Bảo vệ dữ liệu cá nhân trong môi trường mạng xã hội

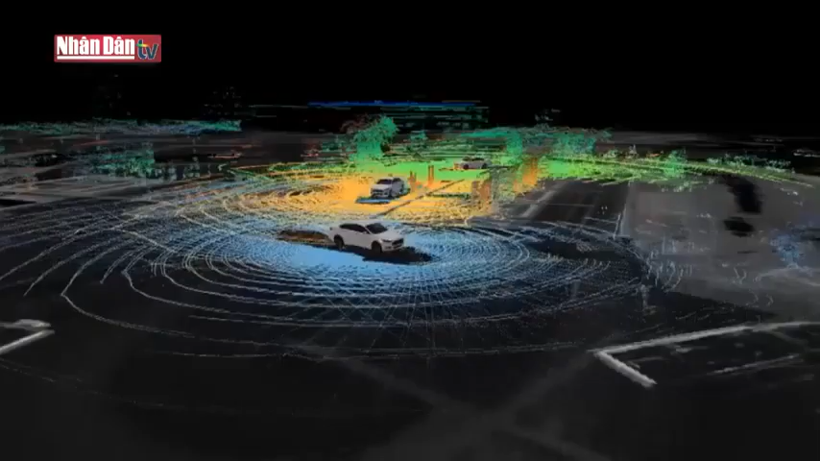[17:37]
vật cản và rội lại vào cảm biến nó sẽ